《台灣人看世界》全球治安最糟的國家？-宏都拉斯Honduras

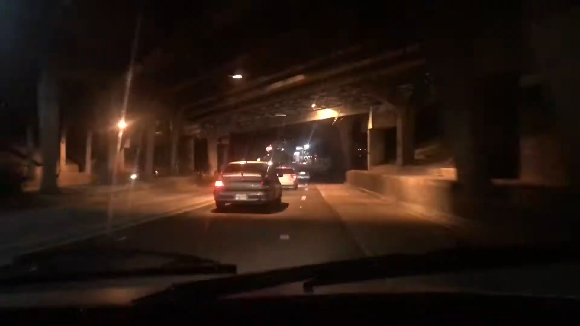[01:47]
晚上的首都也能是個空城沒有一般市民隨意在外顯化